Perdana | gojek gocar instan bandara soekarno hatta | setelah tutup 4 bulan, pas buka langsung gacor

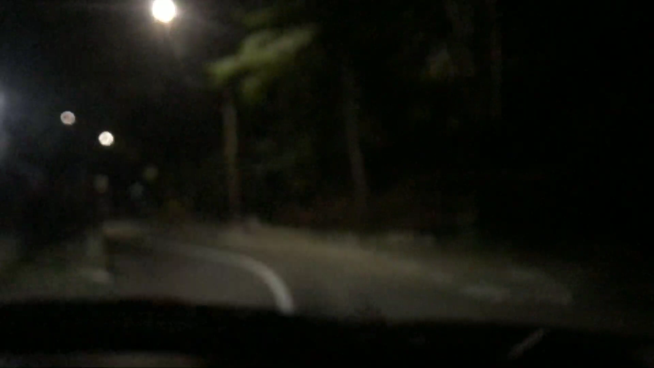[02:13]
Oh yeay, ini gue lagi berada di Simpruk ya, Jalan Simpruk nih tuh.
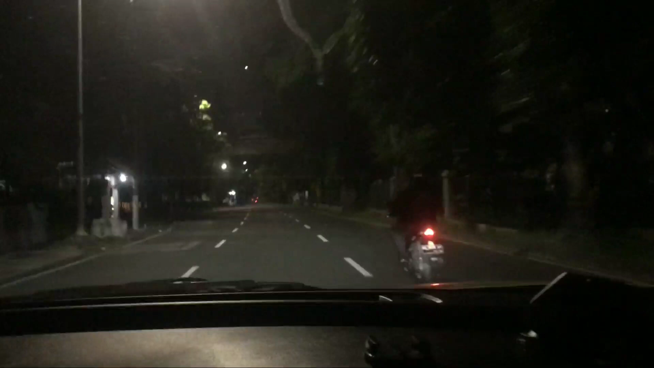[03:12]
Grand Pramuka menuju bandara. Monitor asik. Waduh, berabe. Gue lupa di mana towernya.
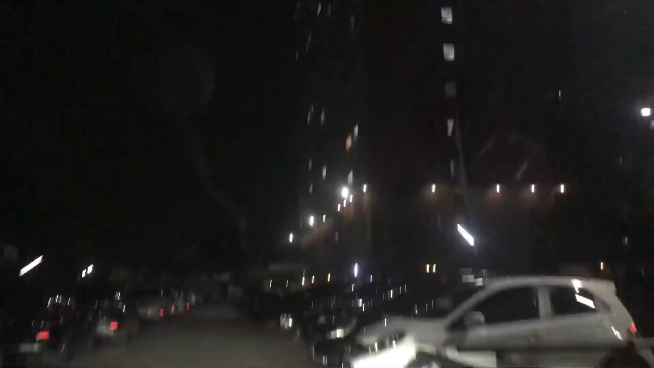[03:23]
Gue udah sampai nih Grand Pramuka. Lupa.
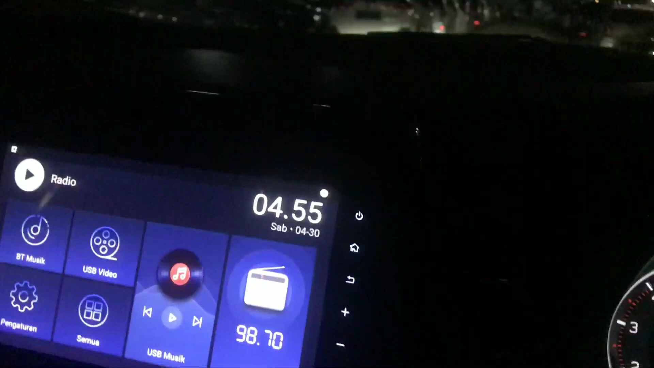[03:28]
Bentaran ya Grand Pramuka, bentaran tuh, 20 menit lah nyampe. Oh, ini kayaknya nih ya.
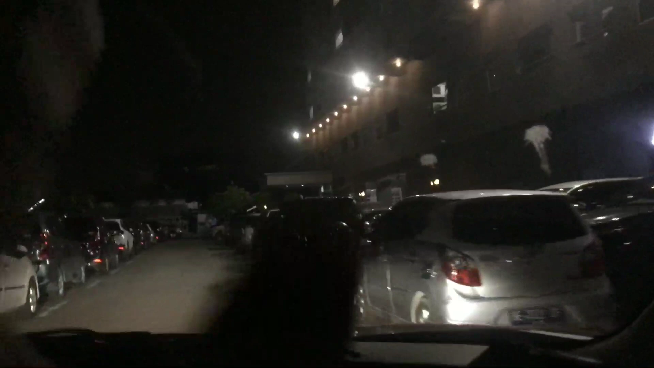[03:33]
Ini kayaknya nih. Bougainville apa ya? Ini kayaknya, tunggu kita telepon dulu. Kita telepon dulu.
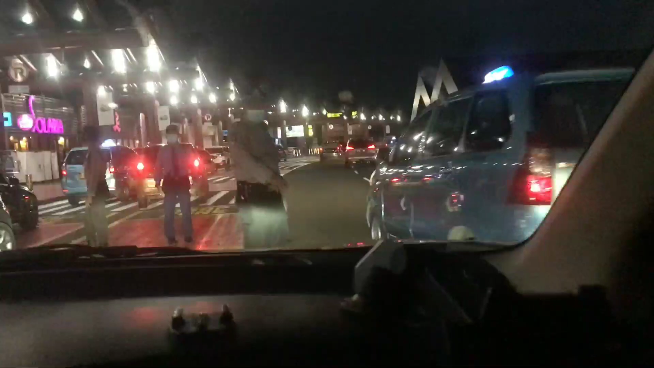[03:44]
Oke, kita sudah sampai di Bandara Soekarno-Hatta. Ini Apsek pagi-pagi ngapain lagi si Apsek?
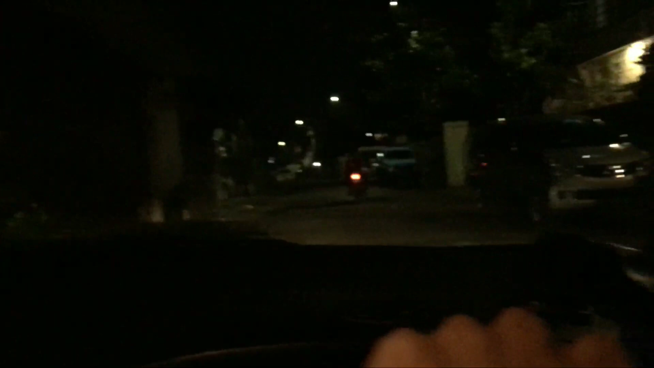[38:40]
jalanannya lancar tanpa halangan dan rintangan.